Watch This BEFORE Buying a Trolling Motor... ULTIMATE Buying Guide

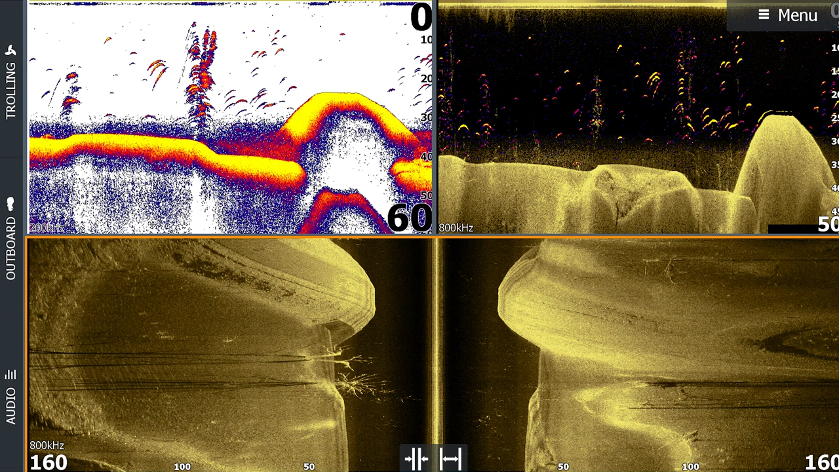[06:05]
These transducers can range from traditional sonar to down or side imaging.
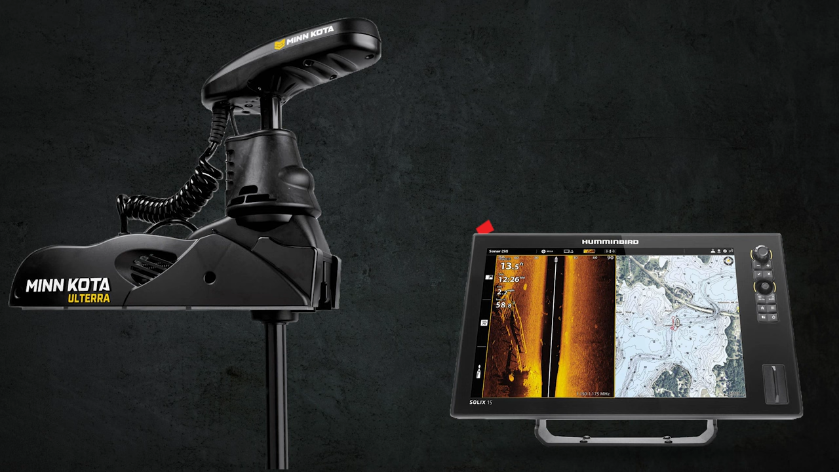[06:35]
With some models, you can also get additional GPS features by linking it to a specific fish finder. So it's also important to take that into account if you're wanting to run specific electronics.